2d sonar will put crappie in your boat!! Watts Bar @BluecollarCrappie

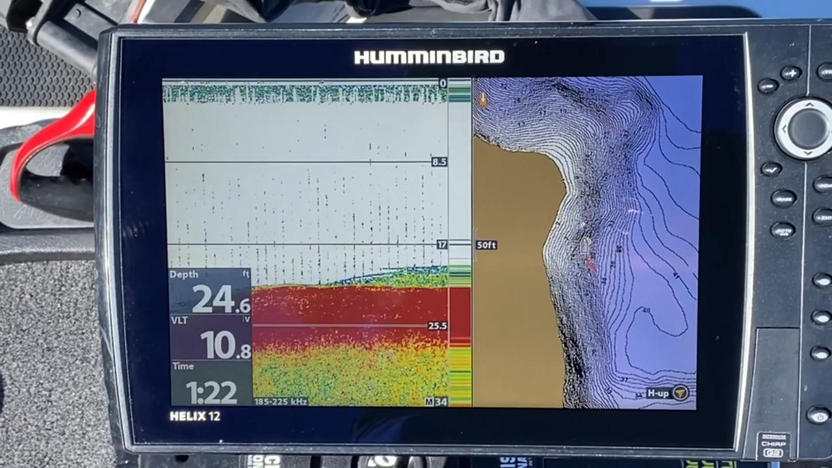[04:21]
On screen: depth 24.6 ft
there we go all right i'm gonna lock down right there okay
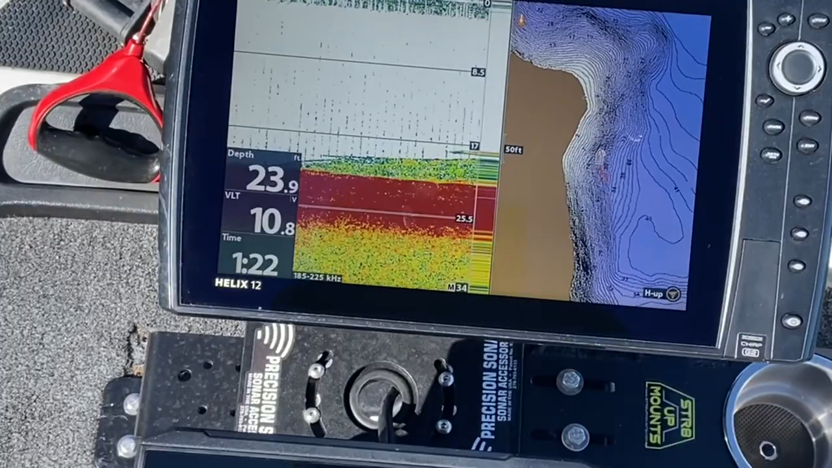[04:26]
On screen: depth 23.9 ft
now this is the brush that we were looking at we came up here and locked down on top of